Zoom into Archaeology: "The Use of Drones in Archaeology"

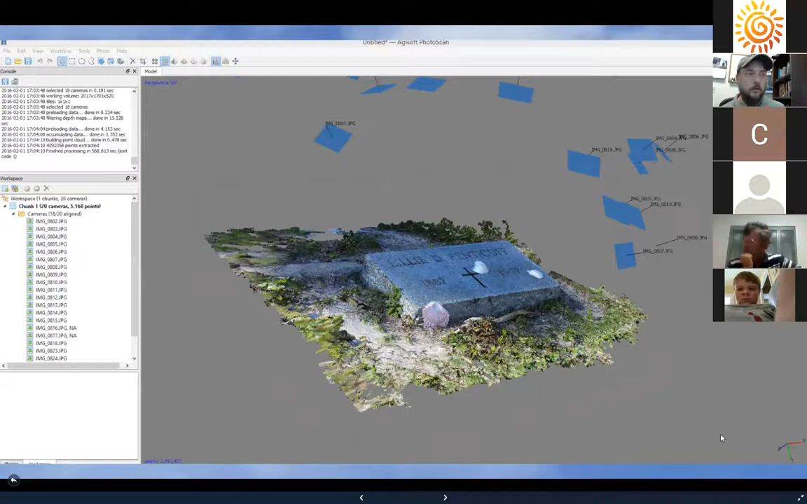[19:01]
And so you see that the pictures were taken from different angles. And then they can take those images and run them through this particular software. And it's created this this is a 3D model of those images. So really cool stuff you can do that. So they've actually done that with some archaeological sites and they've had some pretty good success with it.